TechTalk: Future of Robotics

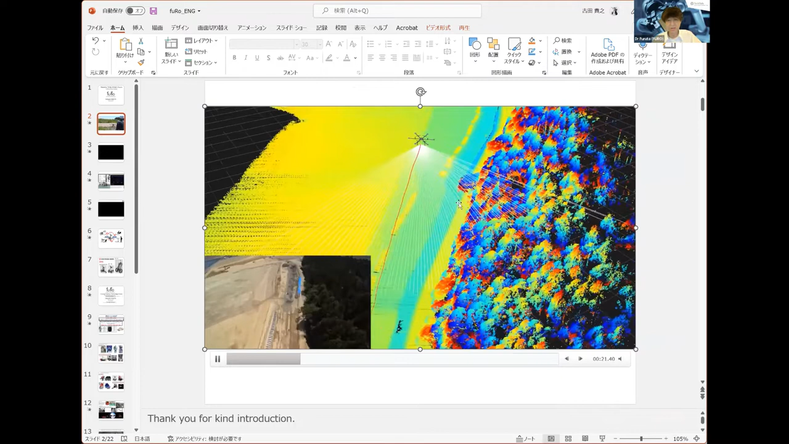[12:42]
プラスマイナス 0.5 度以下の精度。まあ、前後左右だとプラスマイナス10センチ以下の精度でリアルタイムで地図を作る。こういう技術をずっと昔から持っています。